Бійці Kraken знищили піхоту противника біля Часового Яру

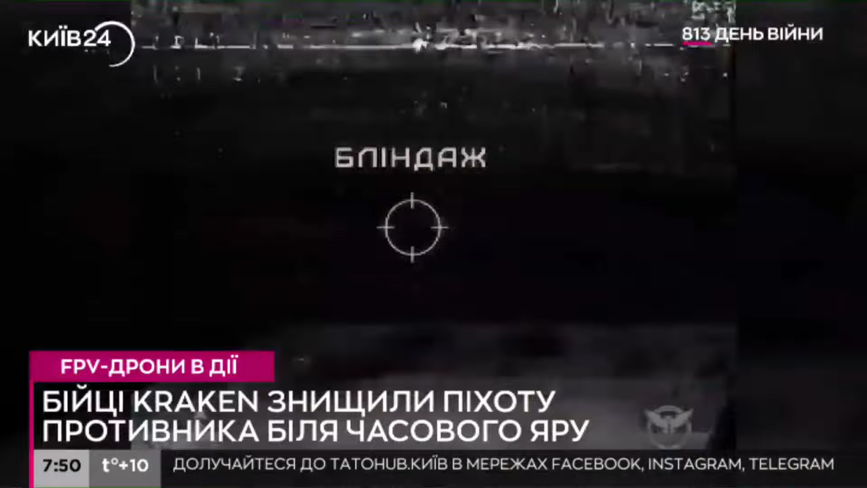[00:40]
На цих кадрах видно, як російські окупанти намагаються тікати від українських ФПВ-дронів, проте безуспішно.